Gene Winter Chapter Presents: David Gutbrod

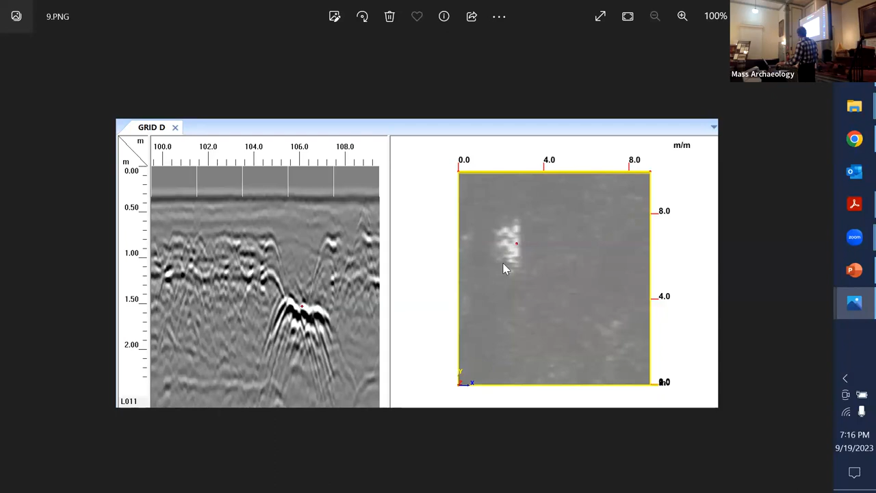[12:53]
So I picked this one on the left. Something's happening there. It's pretty obvious. That's about 6 feet down, which is our cemetery number, right? And that's the planar view of it. The red dot is just me putting a label for the client so they know what I'm talking about.
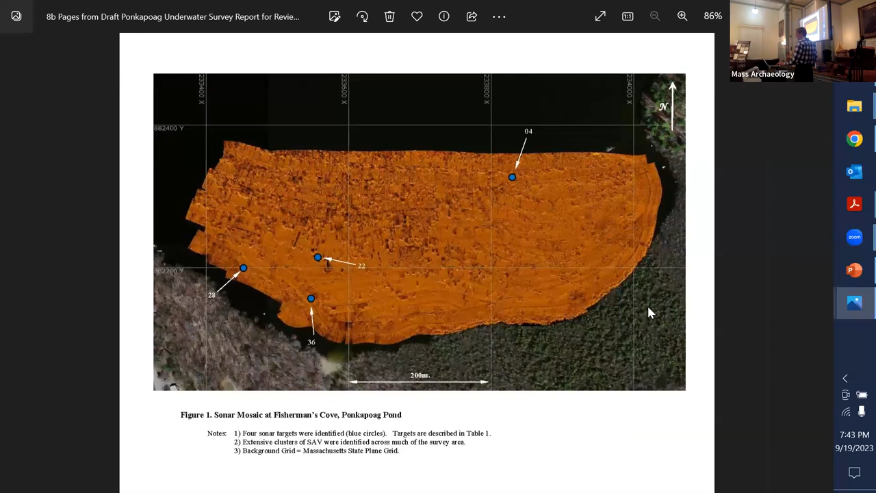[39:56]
This is the data, and we came up. So when we were out there, I was overlooking the data. The lines are transect shadows. So that's sort of the way that comes out in the data. The shadows, so that's a shadow, not from a shoe. There's a rock there, and that's a long half shadow from the sun. And we started in the morning, and these are the afternoon transects.
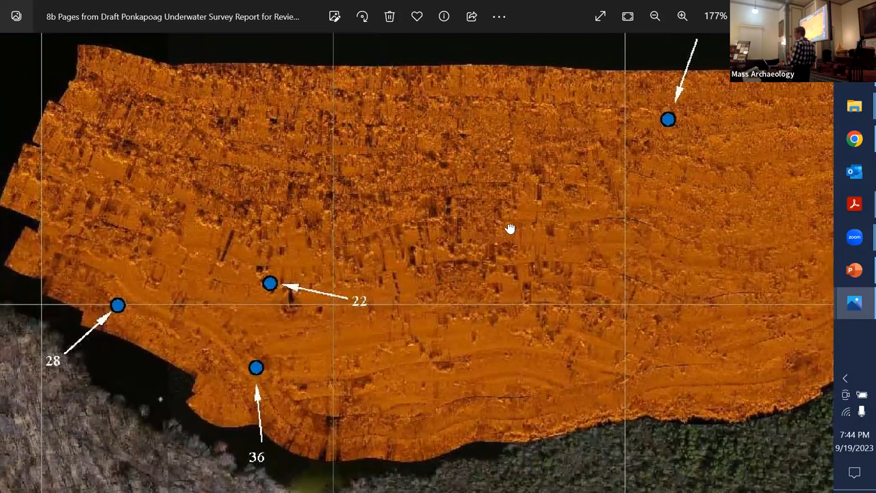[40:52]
And David was really excited about creating a map that other researchers can use and follow in other ponds. I mean, we have samples of coring done in a lot of ponds and getting information from soil corings under the water, but not sonar. It's been a little bit out of reach. So we were trying to set a template on how to do sonar in near bodies of water. So these four anomalies were picked out. Lee wasn't happy with any of them. And I actually asked him to go back.
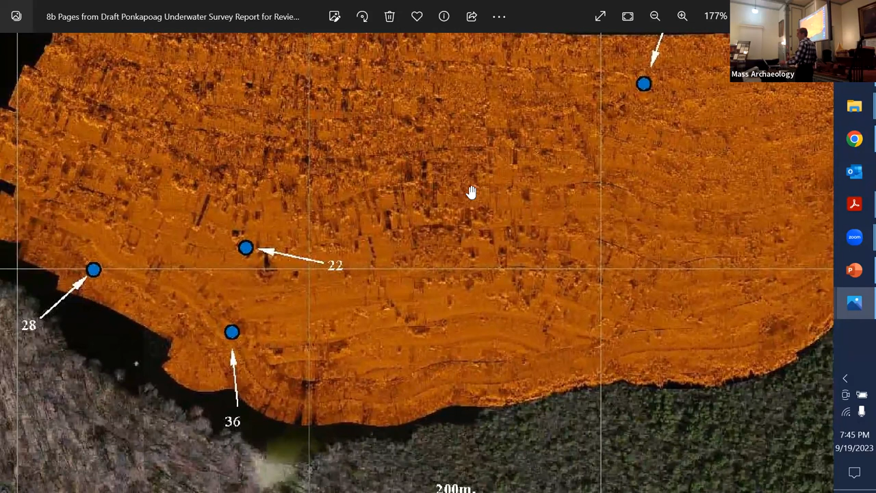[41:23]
David asked me to ask him to go back to tease out a little more of the photographs of those anomalies for
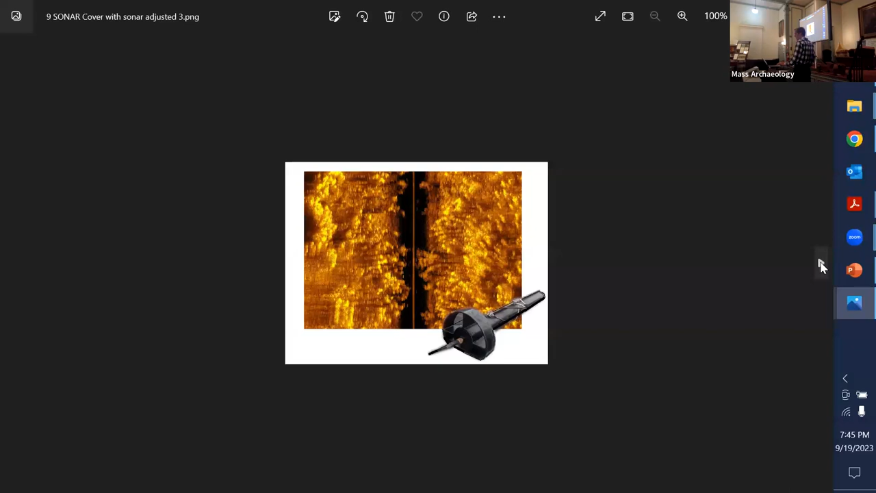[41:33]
potential, not ground truthing, but I guess underwater truthing.
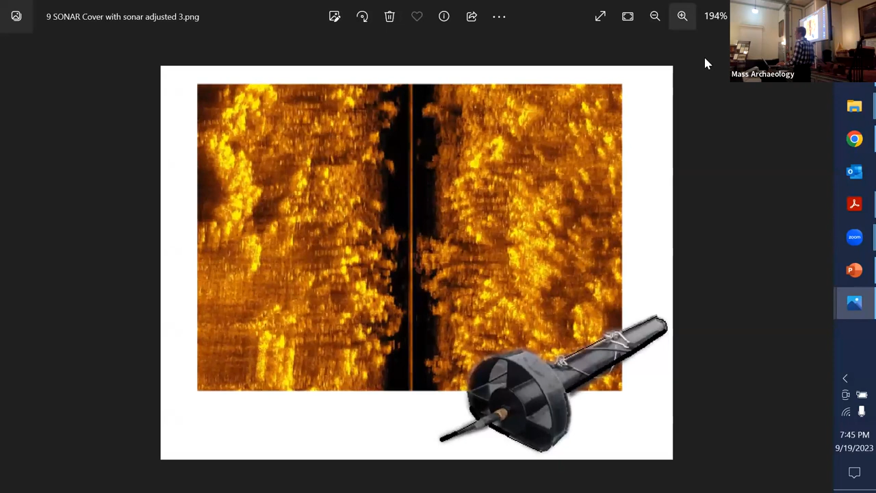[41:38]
Now, this is sort of a one transect coming along the middle here underneath the boat. This is all vegetation. Bad, right? Underwater vegetation. We tried to pick early spring, March, still pretty cold in April, but the growth was pretty dense there, and it probably was because the water was so shallow last year.
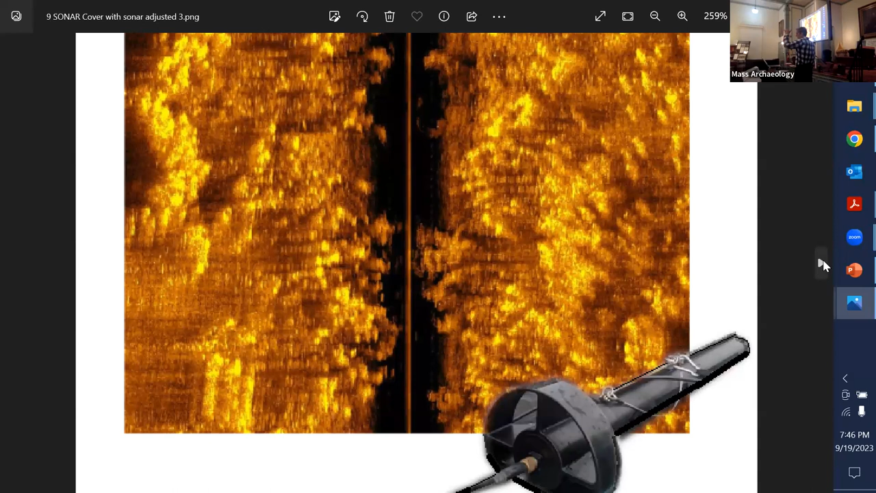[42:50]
reassures your data, but you don't need to go quite as close. On the way, also depends how high up you are and how deep the water is. The higher up, if you're 30 feet, it's gonna have a larger cone across.
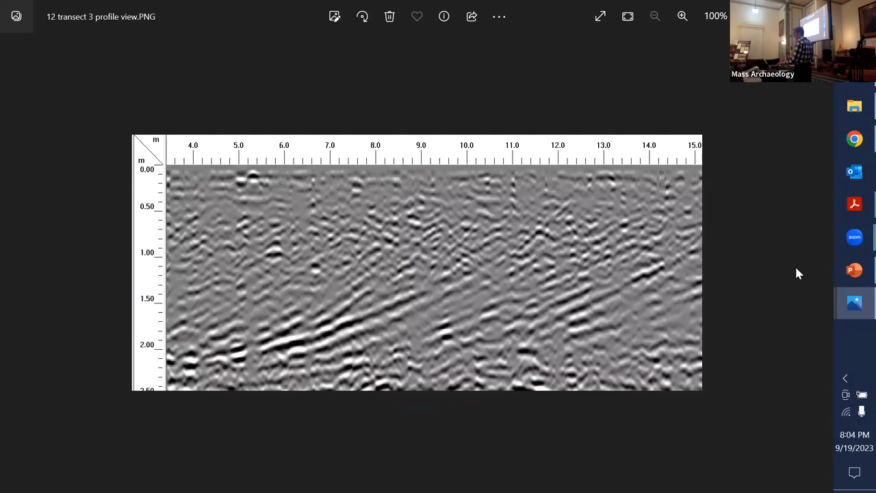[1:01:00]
A lot of geology studying here, because you start to get striations which resemble the geological formations here. You start to kind of, you see where that is below bedrock there. A lot of note taking. Yeah.